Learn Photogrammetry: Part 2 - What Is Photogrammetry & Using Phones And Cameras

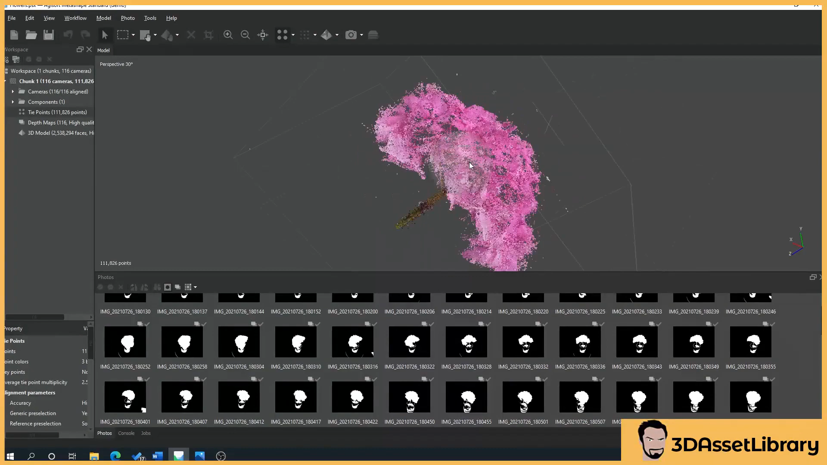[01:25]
a bit like a point cloud and you see here tiny little dots that it's basically saying
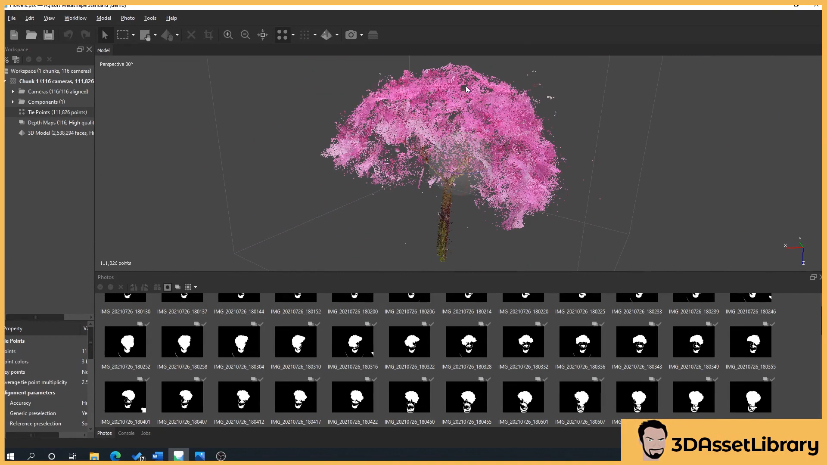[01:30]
we've found all of these in the photos, if I turn this on you can see here the photos,